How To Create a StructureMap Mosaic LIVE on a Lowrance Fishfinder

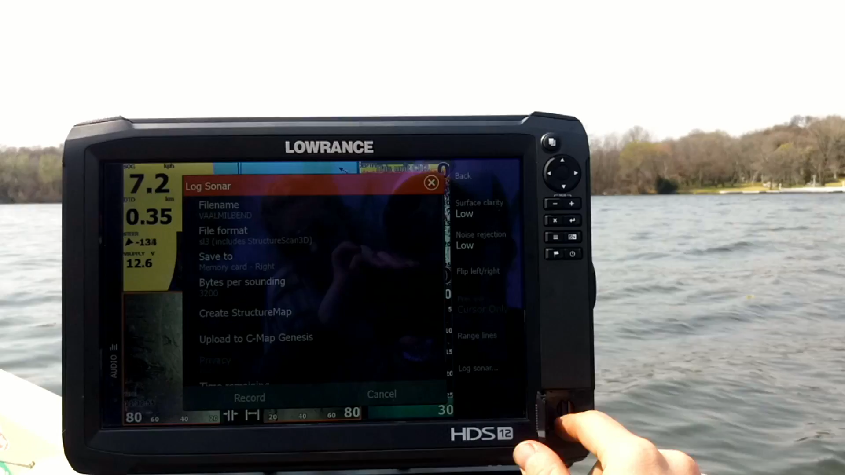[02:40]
In this case, I'm going to record it to the left memory card.
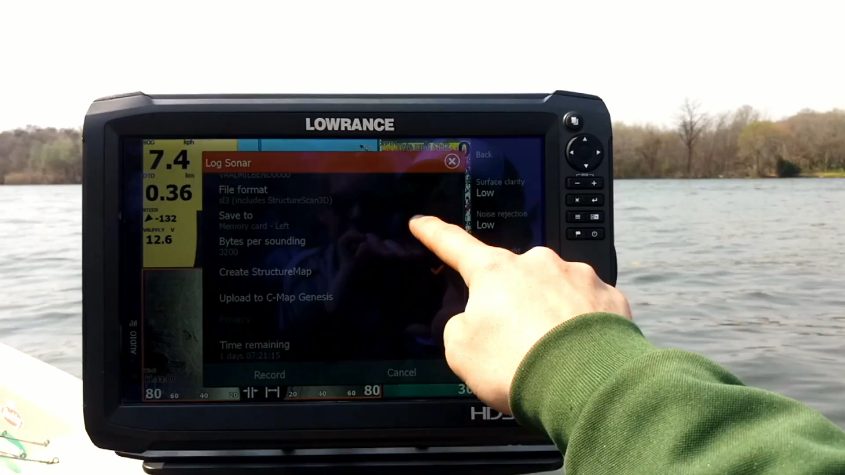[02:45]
I want to create a structure map when I'm complete, and I want to hit Record. Now, generally, I like recording at 80-foot range, and I'll show you exactly why. Now, you can see it's not washing out on the sides. Even on the chart there, it's not washing out. So now I'm going around a bit of a bend, but this is an area that I'm quite interested in fishing coming up.
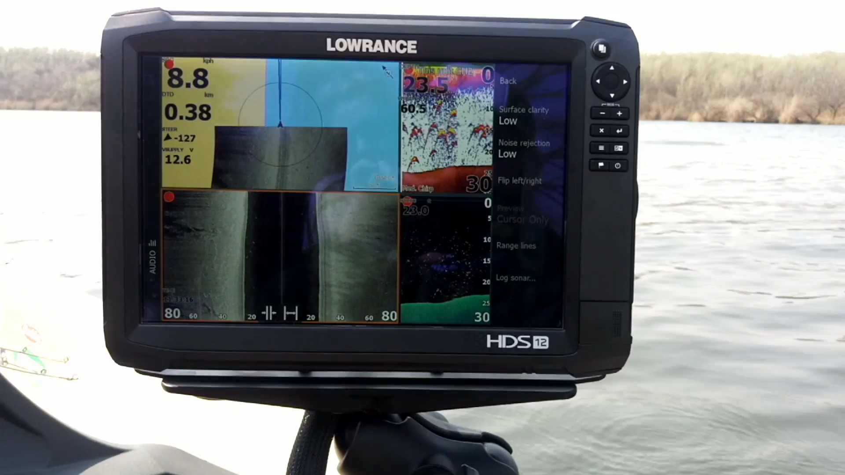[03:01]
So I'm going to idle up a little bit. And you don't want to make your structure maps too long.
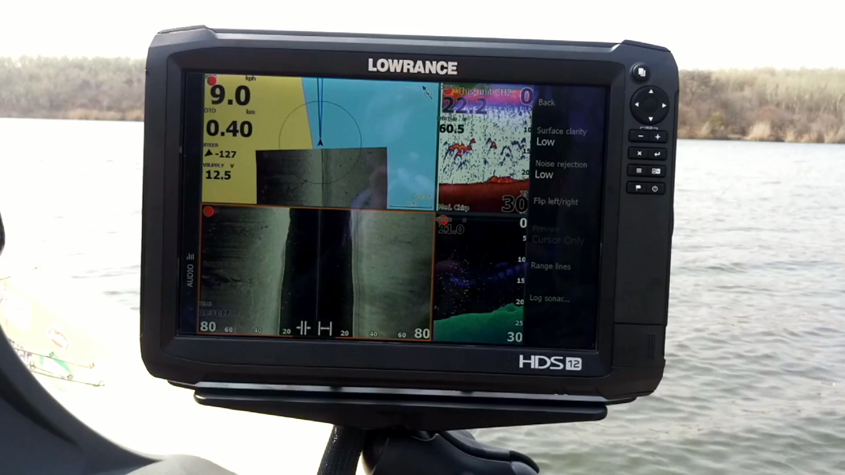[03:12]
The longer they are, the longer they're going to take to actually convert. Now, with the Carbon series, you know, they're super quick to convert. So let's just go past here. I'm going to bring my speed down just to get a little bit more accurate. And another important thing is on the geo-referencing with regards to my GPS,
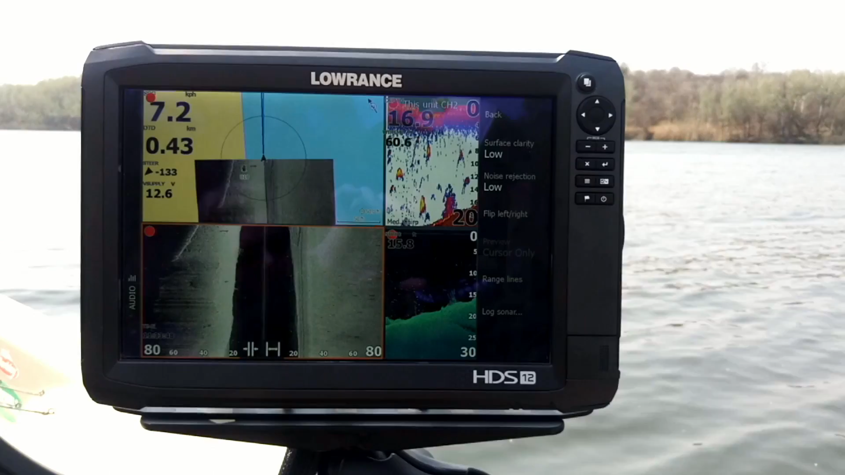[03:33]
where it's getting its source data from, you want that to be a GPS receiver like a .1, which is closest to your structure scan transducer. That means that where you mark something is exactly where it's going to be.
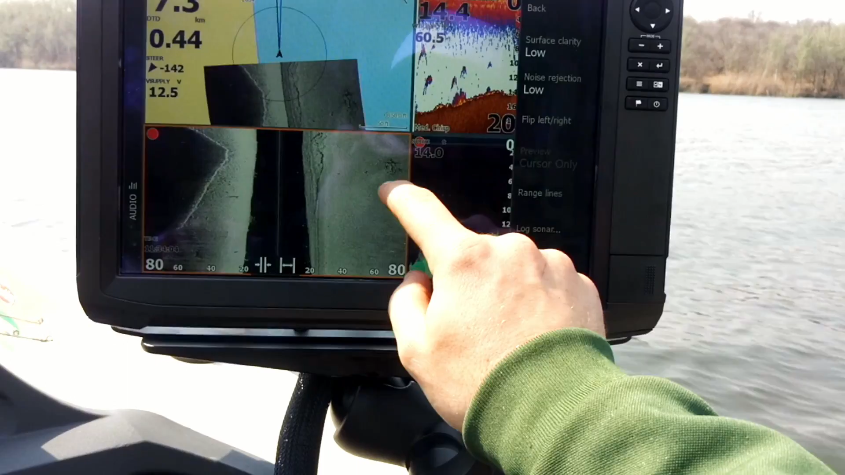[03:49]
In this case, I've got a bit of a interesting looking thing out there. So I'm just going to mark that.
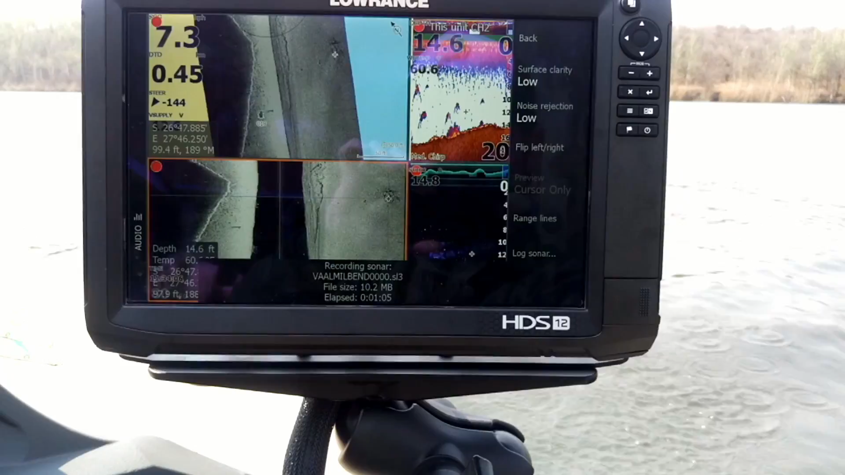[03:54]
I'd say that's like a little bit of a rock pile down there or something like that. I'll go back just now and check that out.
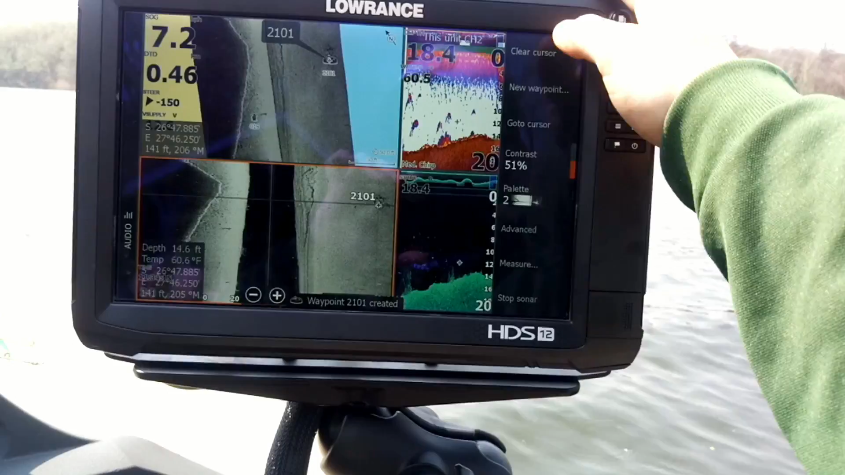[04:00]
So now there we've got a slipway coming in, jetty. Another one over there. Nice rocks around here. So we're coming up to spawn time now.
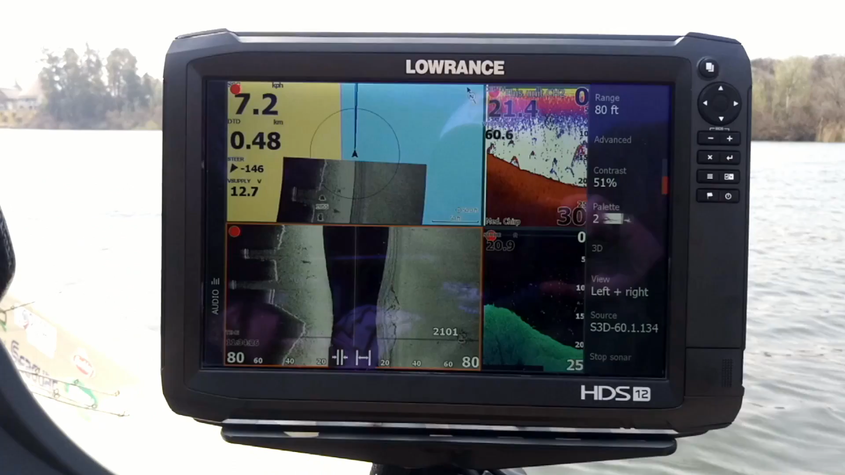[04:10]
And I'm looking for these nice rockier areas with a bit of deep water nearby.
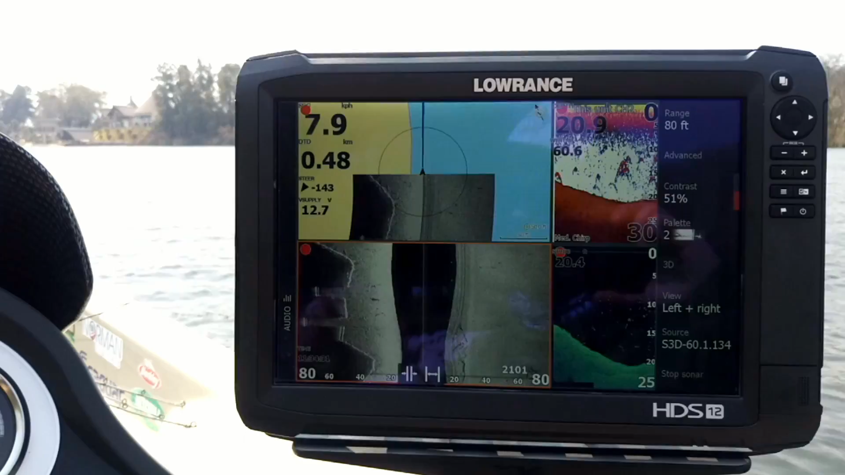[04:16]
On screen: speed 7.9 km/h
So I'm right next to the bank here. And I'm in 20 foot.
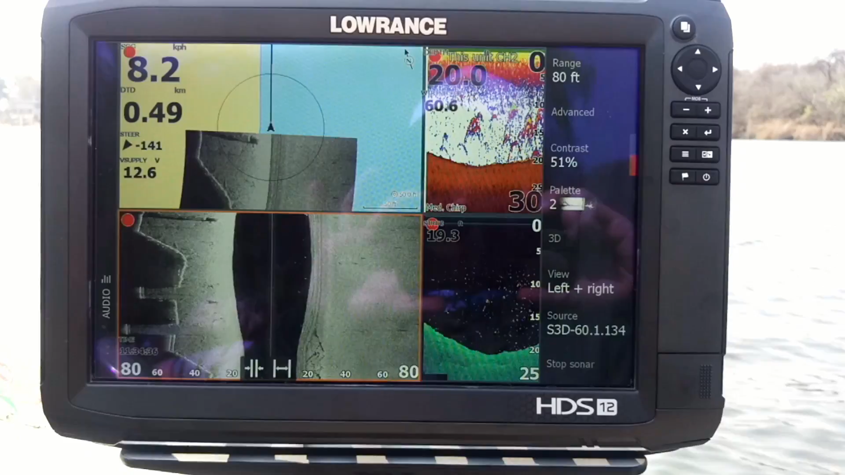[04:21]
So the reason I like having that showing the live,
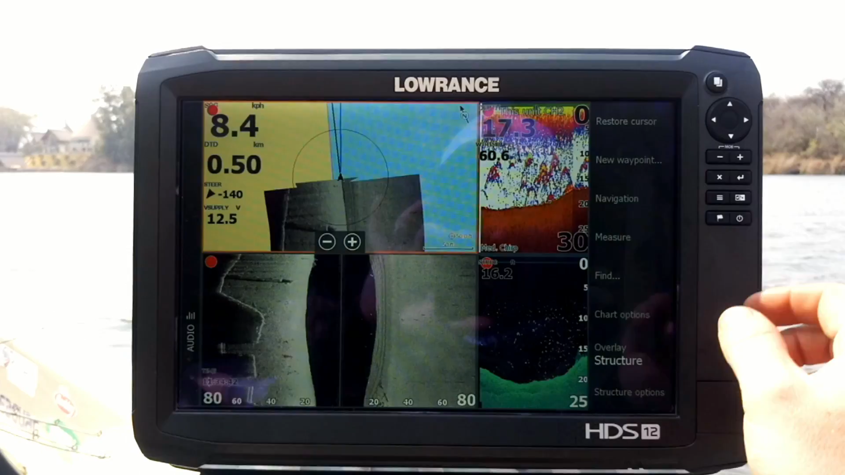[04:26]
is now let's say I wanted to record something a little bit deeper. So what I'm going to do is I'm just going to zoom out.
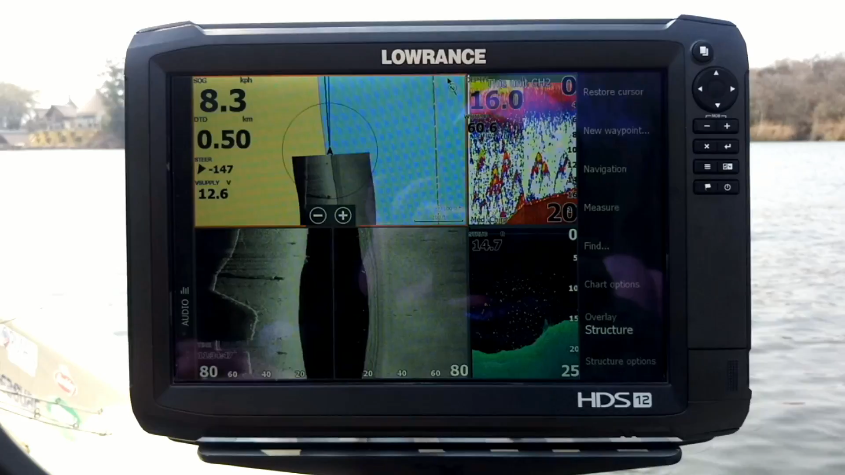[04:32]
On screen: speed 8.3 km/h
I'm going to make my turn. But I'm going to give it a nice wide curve.